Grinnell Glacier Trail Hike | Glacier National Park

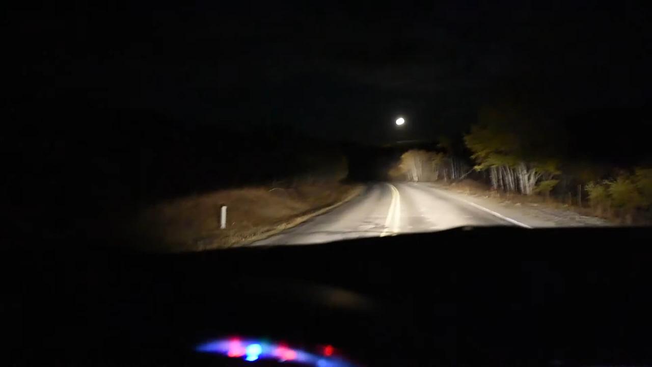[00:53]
Tyler thinks he sees a mountain lion up ahead. Oh, it's going into the ditch. Do you see it?